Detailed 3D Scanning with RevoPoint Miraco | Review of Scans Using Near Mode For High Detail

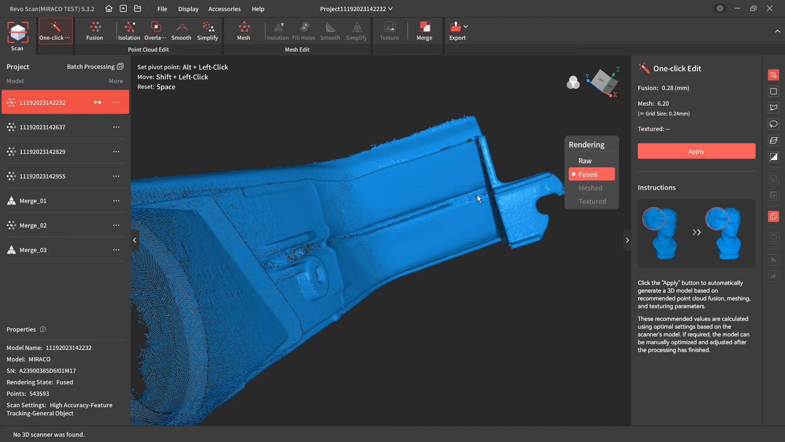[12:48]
Even if there's ScanSpray, it just is not really able to pick that up.
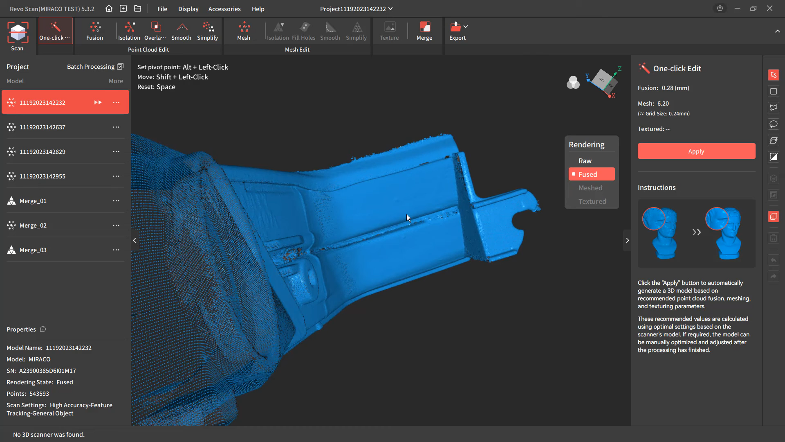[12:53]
Now, in reality, is that really a problem?
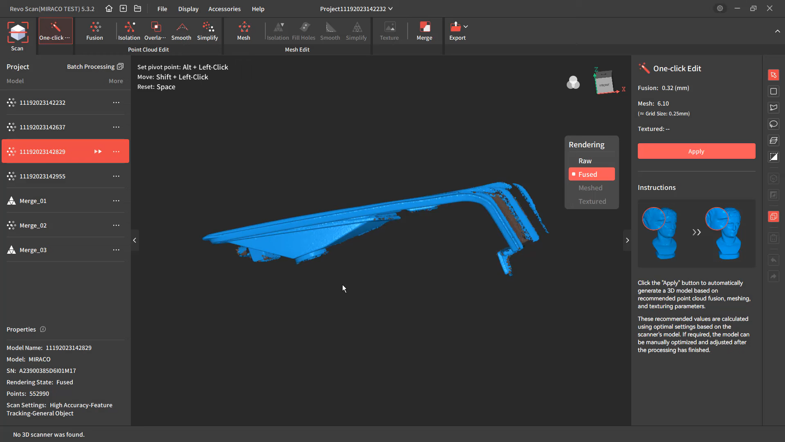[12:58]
Probably not, because if we're going to be recreating this part, we know it's an injection molded part, we know it's consistent wall thickness, and we have the detail on the outside.
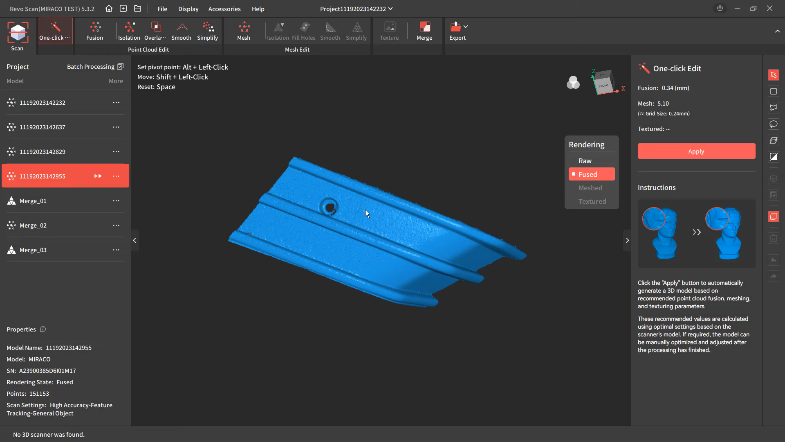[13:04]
So I could simply use that detail on the outside and use it as a consistent wall thickness part and keeping in mind that on the inside, I need to account for that.
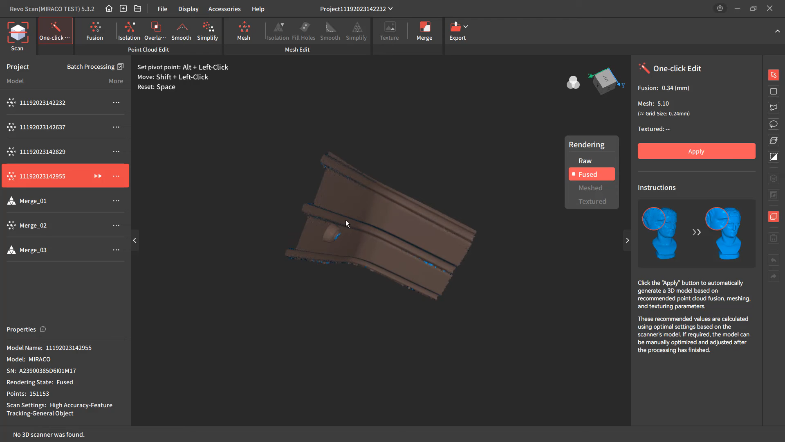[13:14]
So I still could work with it. I still have enough detail, enough data.
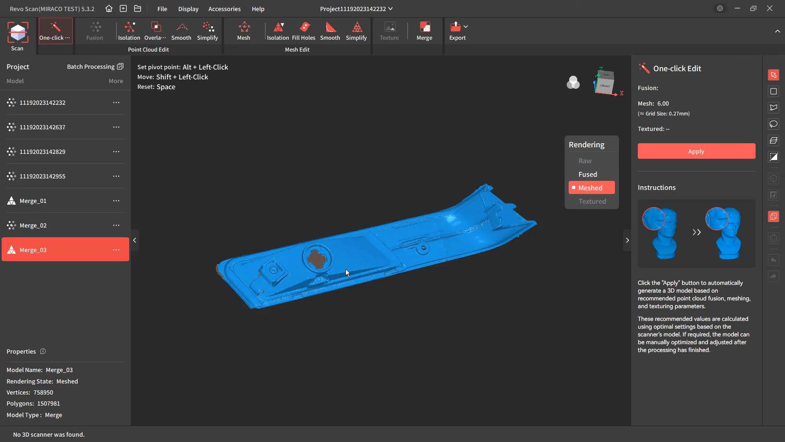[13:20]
I am pretty happy with how it actually handled the sharp edges and corners on this, but we do have missing holes in the data. What I would probably say here is you should take your parts, take them apart as far as you can. So I should remove this little clip for the wire, take the screw out.
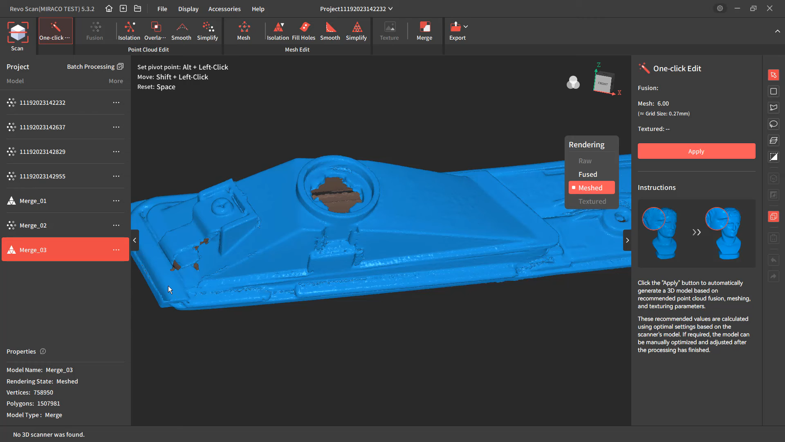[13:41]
If I can get that rubber gasket off, clean everything up as best as possible. It's not going to really get down into the details. There's a little pocket right there it couldn't pick up these little pocket areas. It's not really going to pick those up.
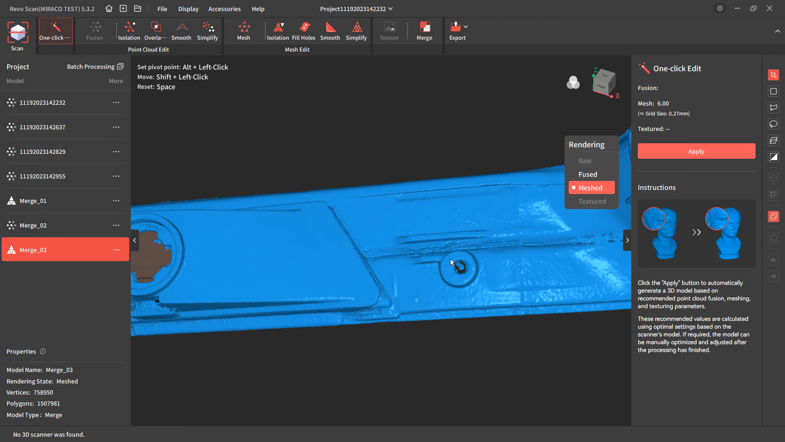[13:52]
And we just have to sort of account for that when we're talking about reverse engineering the part. We can see the rubber gasket on the top. It goes all the way around to the front here.
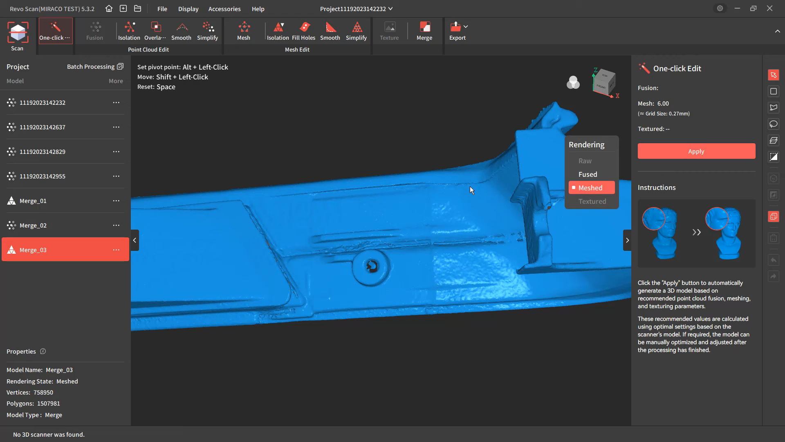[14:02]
We can kind of see where it tried to merge those together. But in reality, those are separate pieces.
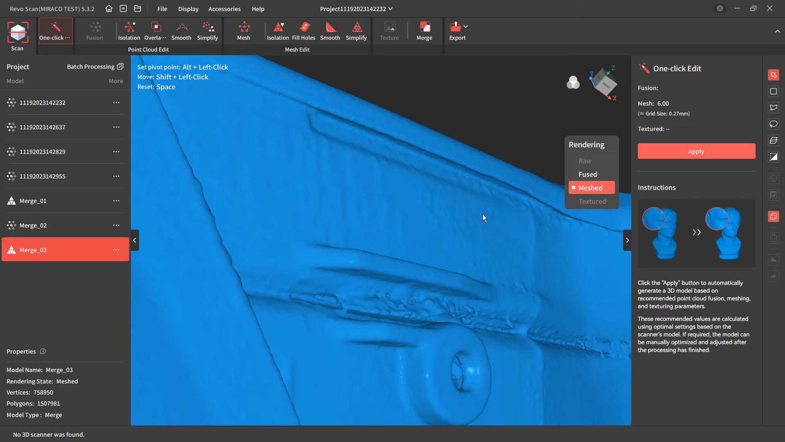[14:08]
And if I wanted the cleanest possible scan,
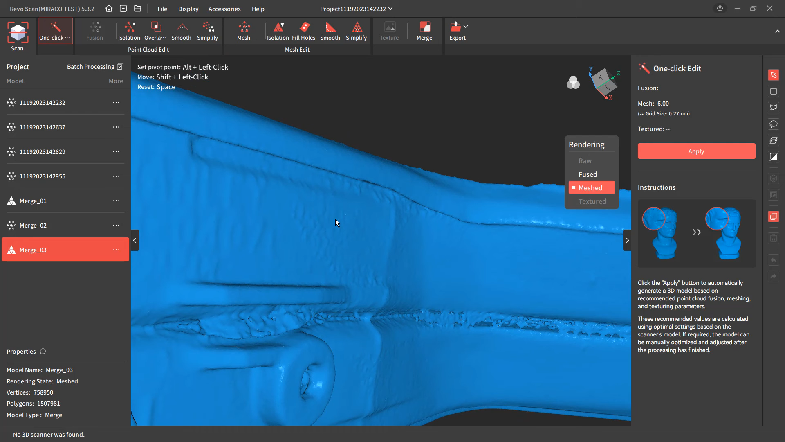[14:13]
I should take this apart as far as possible before using that scan spray and prepping it.
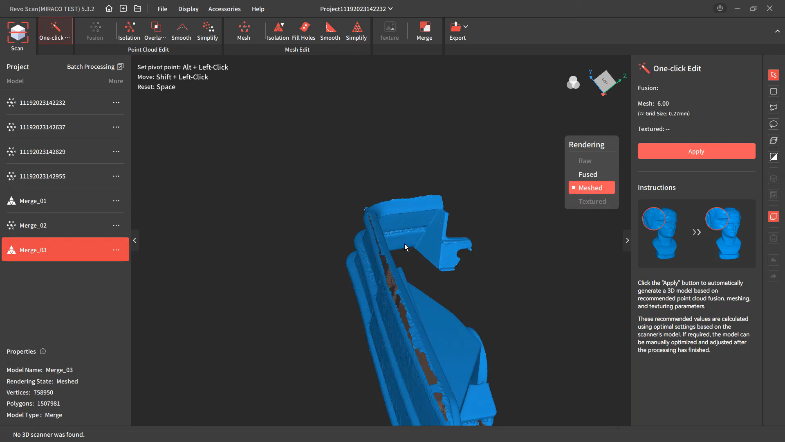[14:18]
But in reality, I think I'm pretty happy that gasket on the top really messed the scan up. And if that wasn't there, I think that this would be a really good scan. When you're talking about ones that have little details like this, it's really tricky because in general, using smoothing at the point level is going to start to remove detail from things like these, the part numbers, like you can see Stanley is written right there as DOT. But if you don't need those, then you can certainly process the point. A design like this,
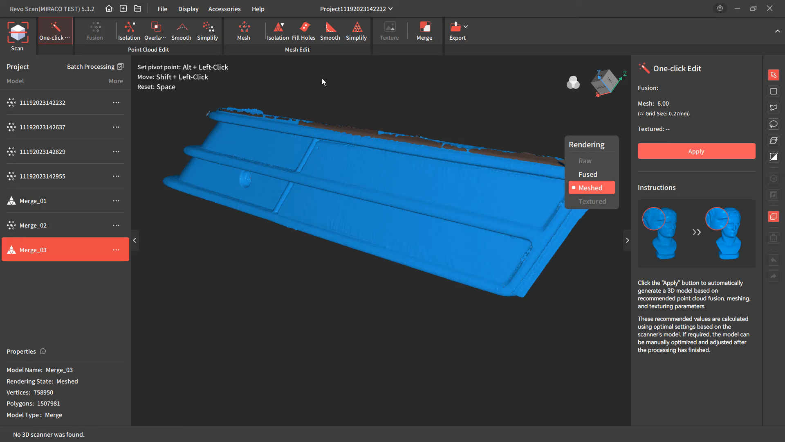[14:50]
I probably would not process the mesh just simply because we'll start to lose some of these sharper corners.
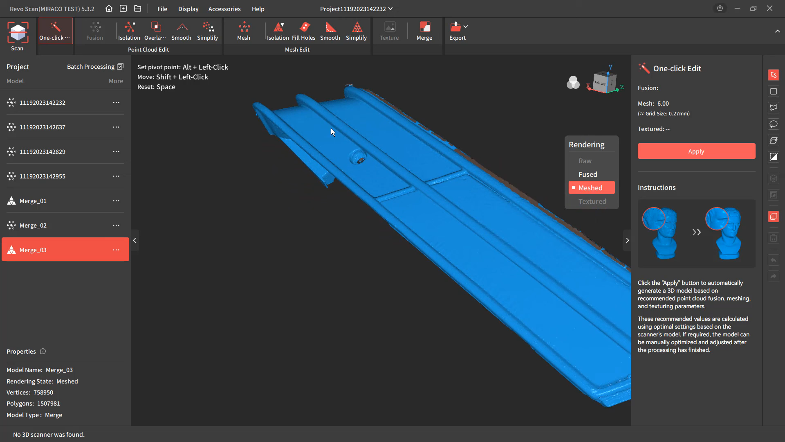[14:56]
Because they are so drastic on this part, that would be an issue that I would want to avoid. But in general, I think that the scanner itself did really well picking up details on the rim, picking up details on the turbo. And even with this marker light, which is probably one of the trickier parts, I still have enough there.
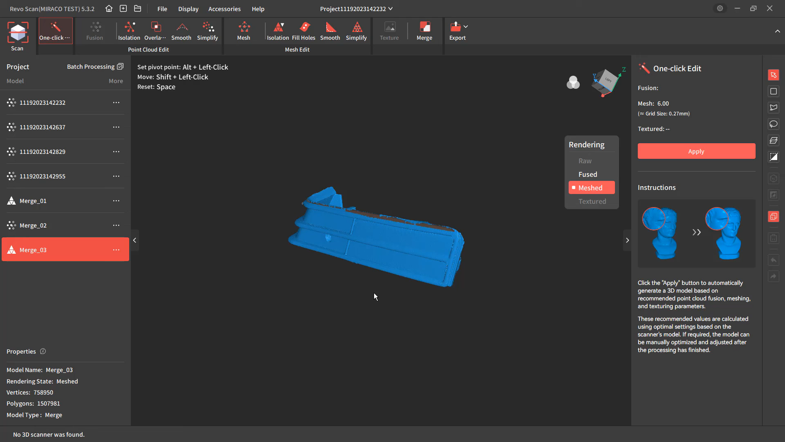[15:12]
And in reality, if I was trying to remake this part, I could do it from this data, or I could go back and decide to pull that gasket off around the outside, maybe clean up the back a little bit, get a q-tip or something in those darker areas, and really try to coat some scan spray in there to see if I would be able to pick up those details. So I think now it's time that we address one last question that I see all the time, either through email or in comments of some of these scan videos.
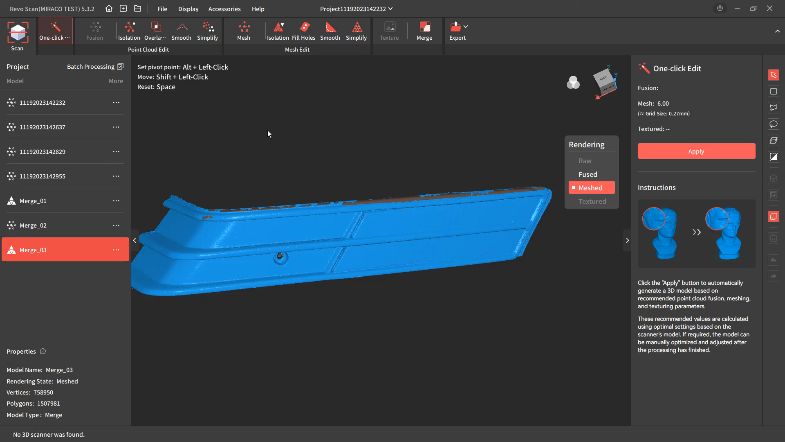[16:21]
Now, while that is true, it is not going to directly compete with a $50,000 scanner. Now, for us to think that we're going to get $50,000 scanner performance out of a $1,000 scanner is just absurd. You have to level set your expectations for what you will get out of a hobby grade scanner. Now, I think that this scanner has done great. My expectations for the level of detail it got off of the rim and the turbo are well exceeded. Now, I didn't think that it would be able to pick that detail up as well as it did. For this marker light, I think that it did a great job.
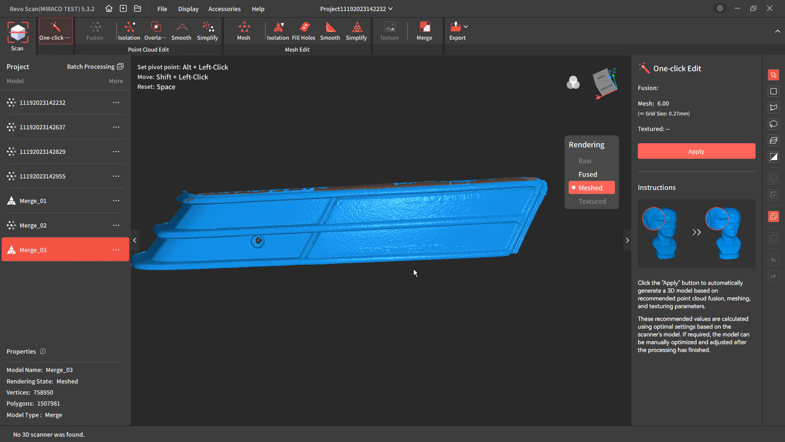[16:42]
It could have done better if I removed the gasket and did a little bit more prep work. But overall, I'm happy with the level of detail I was able to pull out of this.
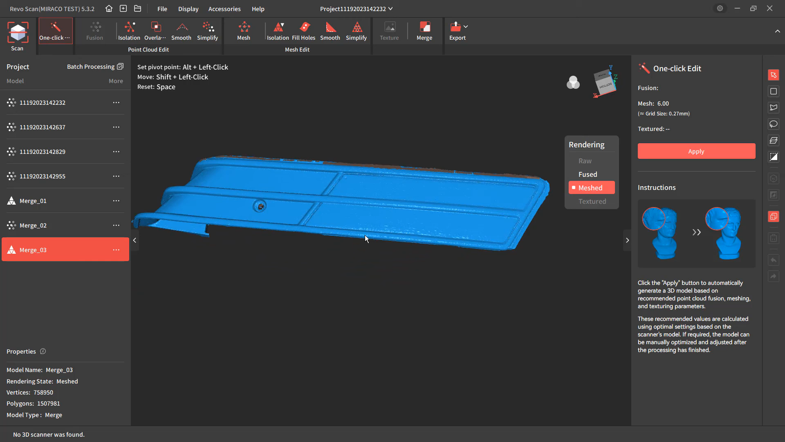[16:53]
Now, if I did this same scan with a $15,000 to $50,000 scanner, would I have gotten a better mesh? Yes. Those scanners come with a different level of software as well that helps you deal with processing the points and the mesh at a different level. Now, that's important to understand because at a professional level, you're going to be investing a lot more money in your equipment and your software than at the hobby consumer level. I think it's really important and I can't really stress it enough.